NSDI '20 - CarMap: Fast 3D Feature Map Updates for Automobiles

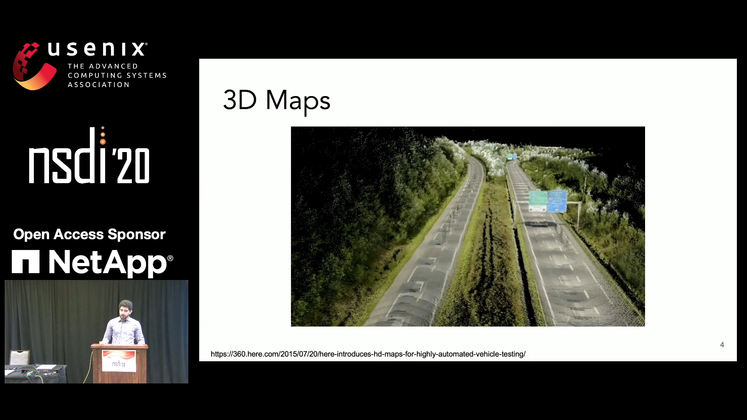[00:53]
To localize, vehicles compare what they see through their sensors with features in the map to triangulate their positions.
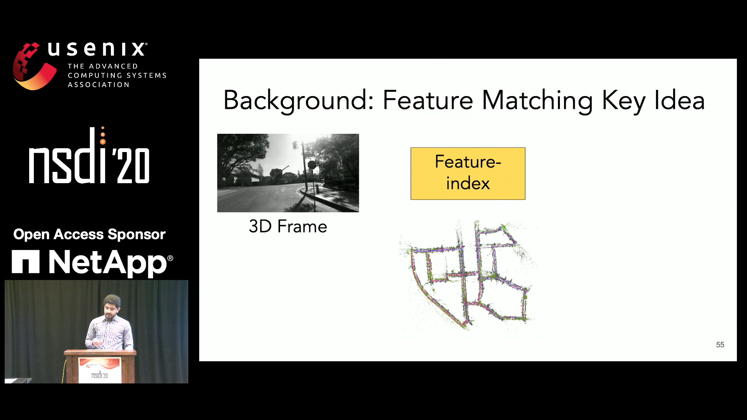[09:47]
quickly gives a set of possible locations that can be the location of this 3D frame in the map.
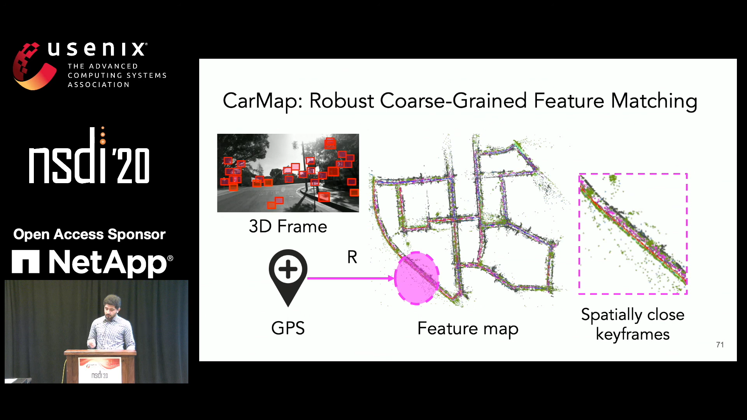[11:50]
radius of the vehicle's current position. And this gives us a set of spatially closed keyframes. Given the set of spatially closed keyframes, CarMap finds the keyframes that most closely resemble the current 3D frame based on image similarity.